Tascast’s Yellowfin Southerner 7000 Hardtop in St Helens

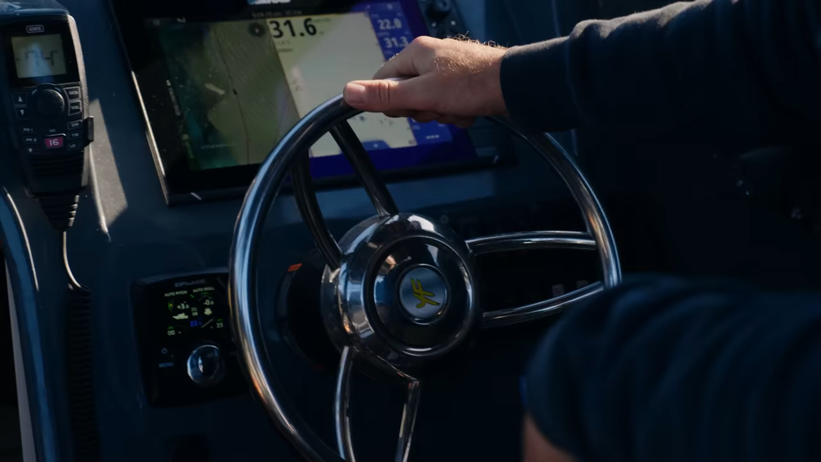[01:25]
Due to all of the fresh water that has just gushed out of all of the estuaries around here we've had to go wider to be able to find and mark some fish because at the moment if we're throwing jigs down we just feel like the fish can't see it.
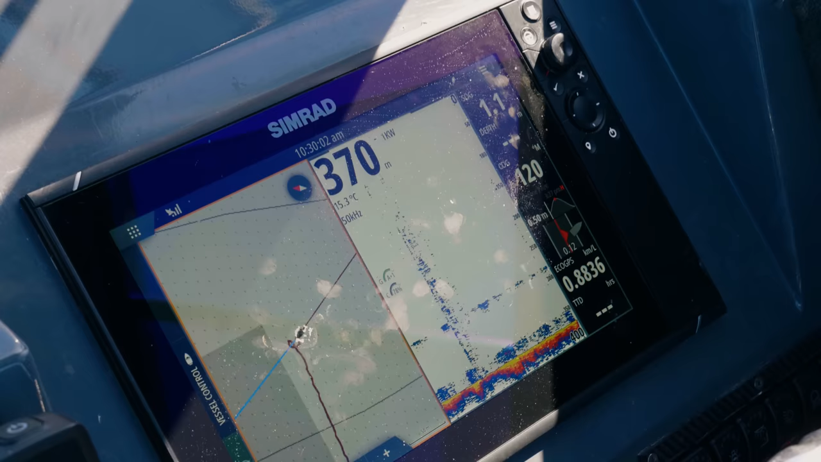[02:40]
On screen: depth 370 m
So we've pulled up at 370 meters of water.
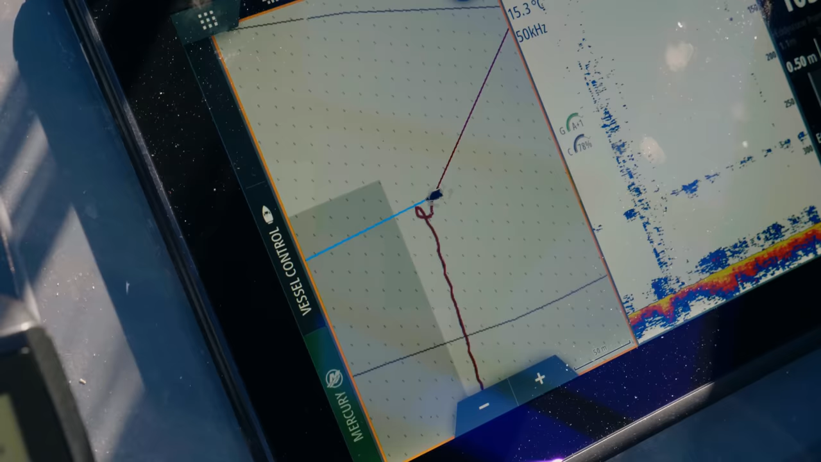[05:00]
work with technology for a living and I love the interface on the NSS Evo that I run in this vessel. It's very user-friendly.
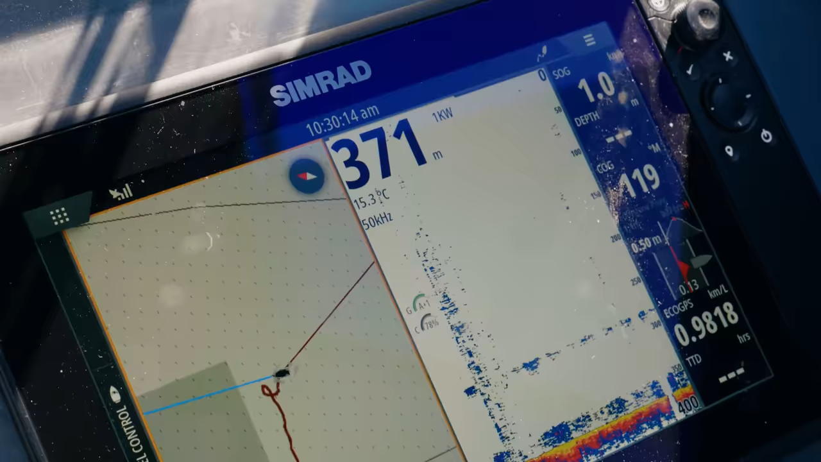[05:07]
On screen: depth 371 m, water 15.3°C
It's got all of the different apps and features that I have really started to resonate with when it comes to marking up fish and even just navigating around the seas of Tasmania.